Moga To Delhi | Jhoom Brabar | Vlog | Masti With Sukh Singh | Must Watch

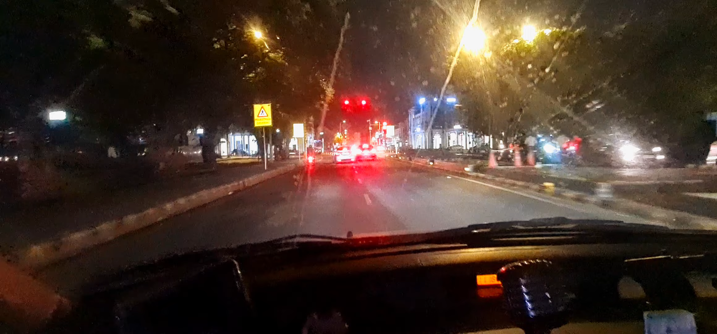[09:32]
क्या जी सीपी अभी हम लोग आ गए सीपी कनॉट प्लेस यार इधर लाइट ना एक मिनट बाद लाइट ये तो खासियत है दिल्ली में क्या खासियत है यार चंडीगढ़ और दिल्ली में एक ही चीज कॉमन है
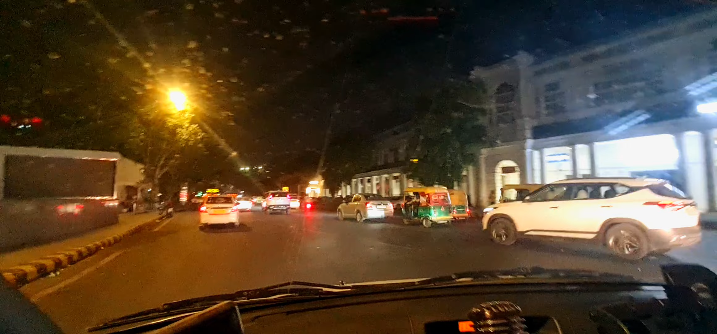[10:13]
बिल्कुल। और यहाँ भीड़ देखो हमारे छोटे शहरों में तो खास करके। ये आ गए हम कनॉट प्लेस। 11:15 हुए हैं रात दे, तो तुसी ही देख रहे हैं दिल्ली। वैसे अक्सर बहुत सारे लोग आ रहे हो कोई बता रही हो तो 50 जगह है कोई थोड़ी है फ्रैंक फिंग 50 जगह ऑफिस।
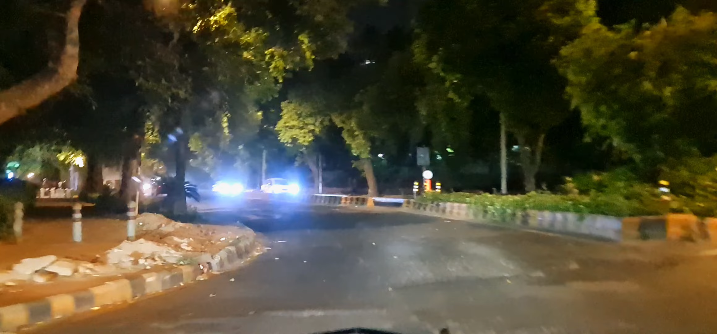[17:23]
ਦਿੱਲੀ ਰੋਡਸ ਰਾਤ ਦੇ 1:00 12:53।
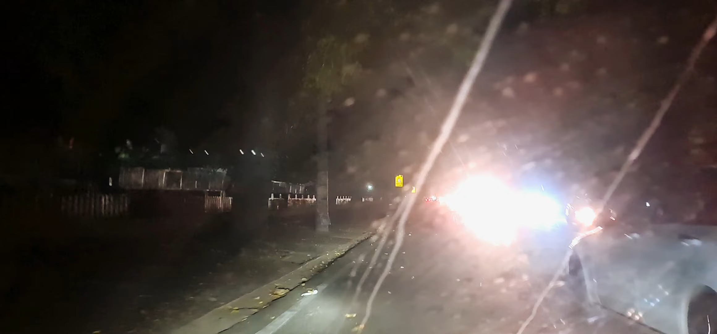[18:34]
ਇਹ ਰੋਡ ਤੇ ਸਾਰੀਆਂ ਆਈਸਕ੍ਰੀਮ ਦੀਆਂ ਰੇੜੀਆਂ ਦਿਖਣਗੀਆਂ ਜੀ।
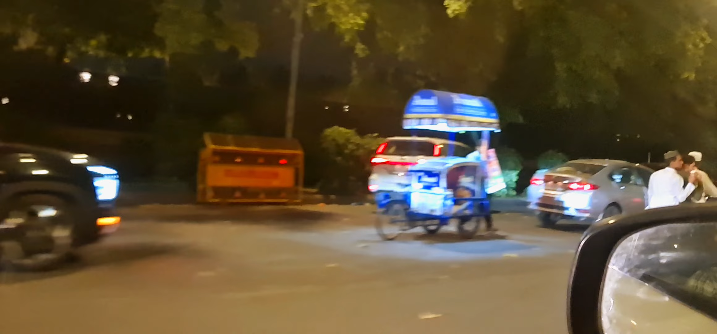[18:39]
ਕਿਹੜਾ ਰੋਡ ਹੈ ਜੀ? ਇੰਡੀਆ ਗੇਟ ਰੋਡ।